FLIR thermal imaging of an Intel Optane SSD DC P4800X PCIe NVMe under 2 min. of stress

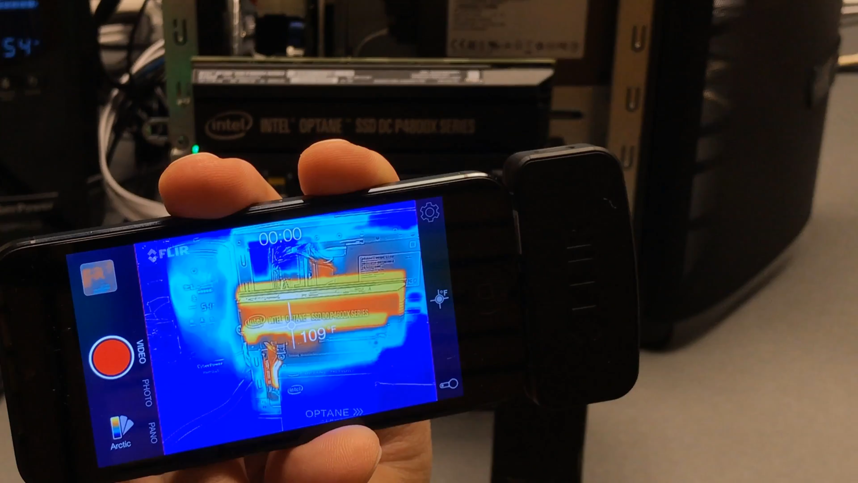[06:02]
On screen: spot 109°F
There's no air flow. So, it probably takes quite a while for the extruded aluminum to show back to maybe 108, but it looks like we might be there. 109, 108, somewhere in that range. So, extremely small elevation in temperature when doing this quick little bit of kicking the tires of the P4800X to get an idea of how it performs under stress. Open air with almost zero air flow.